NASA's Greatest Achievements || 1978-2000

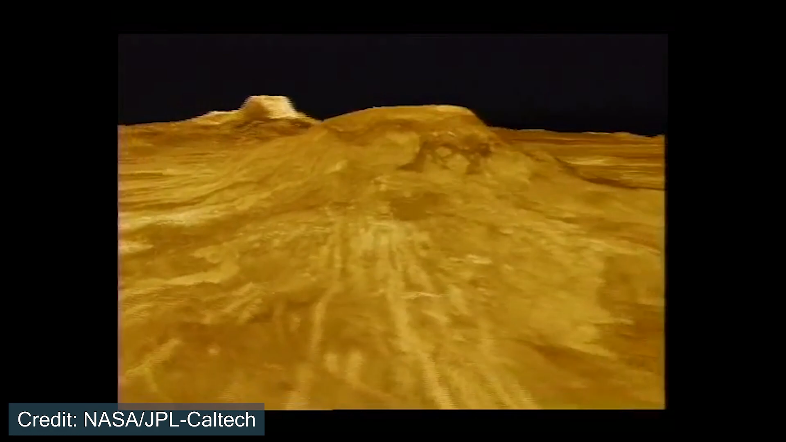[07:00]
Now Magellan used microwave antennas to look through Venus's thick atmosphere and study the surface of the planet. Now although this mission is over 30 years old as of creating this video, it created what is currently the best map of Venus's surface to date.